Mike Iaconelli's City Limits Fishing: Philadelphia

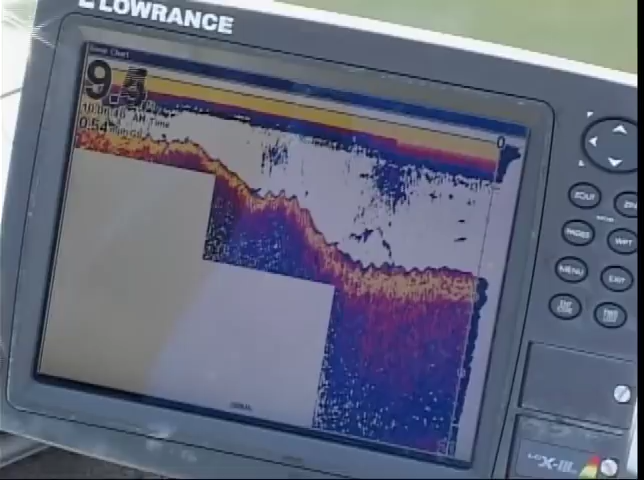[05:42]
We were in about 15 to 20 foot of water the whole time.
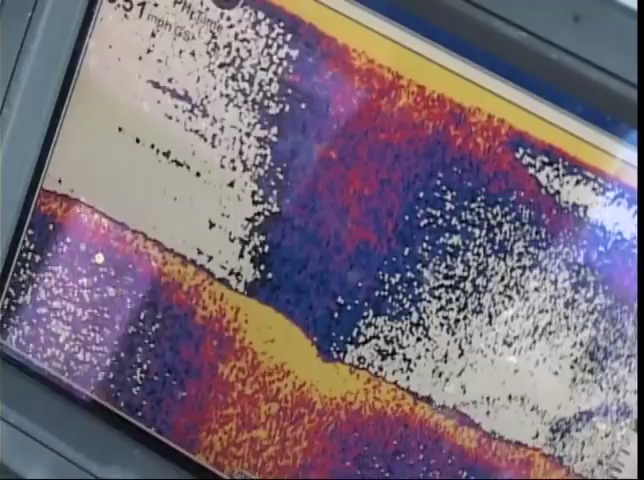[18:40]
A huge ball of bait fish is on the graph, and I get another strike.